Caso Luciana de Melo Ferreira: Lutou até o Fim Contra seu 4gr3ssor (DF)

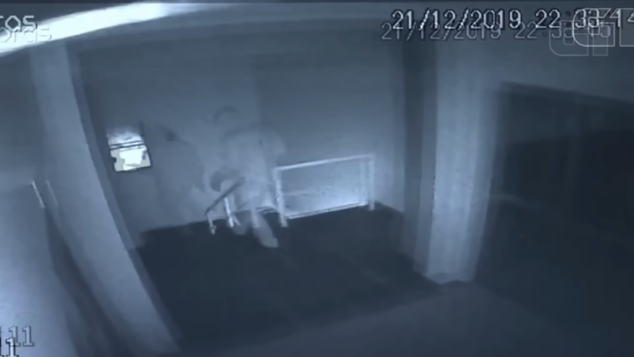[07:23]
segurando o objeto nas mãos, possivelmente a arma do crime.